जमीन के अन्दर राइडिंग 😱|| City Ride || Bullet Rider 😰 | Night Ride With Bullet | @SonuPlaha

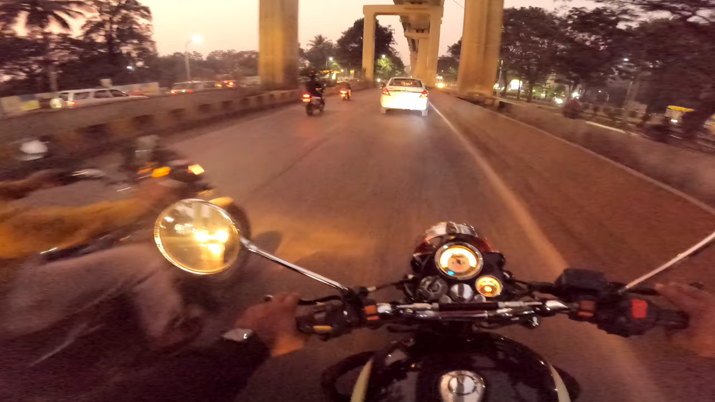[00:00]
चलो गाइस स्टार्ट करते हैं फुल पावर के साथ अपने लिए इस साइड वाला पुरा रोड खाली है कि याली भाईया आप जाईए यह वेलकम बैक टू माइटूब चानल अपना अली भाई
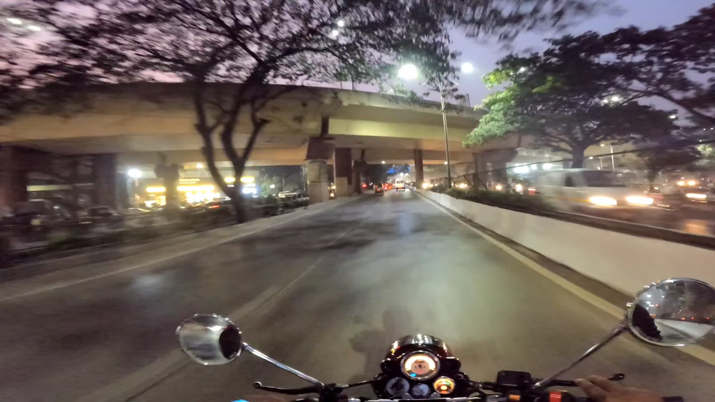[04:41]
सकते हैं और यह रहा अपना लंदन वाला उपर से गया है तो आज हम इसके अंदर से जा रहे हैं अपने साथ कोई राइट करने वाला हई नहीं टकर में अपनी बुलिट भागी नहीं रही गाईज इसको और भागना से यह था
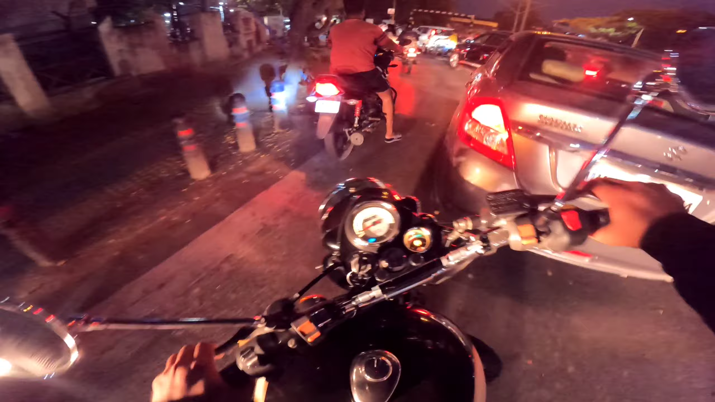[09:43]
यहां पर कोई रिस्पॉंस नहीं है कोई कहीं से भी घुशता है इसलिए जाम लग जाता है कभी कभी एक बार तो इसके अंदर पांच गाड़िया ठुकी थी एक के पीछे एक कार यह तो कम है गाई जाभी नौले बिरिजवाल आपने देखाई होगा वीडियो
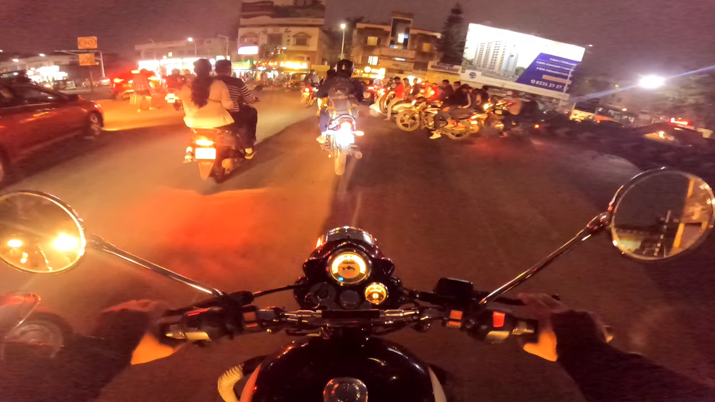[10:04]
43 प्लस गाड़िया एक के पीछे एक पूरा चकनचूर हो गई थी बहुत तगड़ा एक्सिटेंट था बंदों का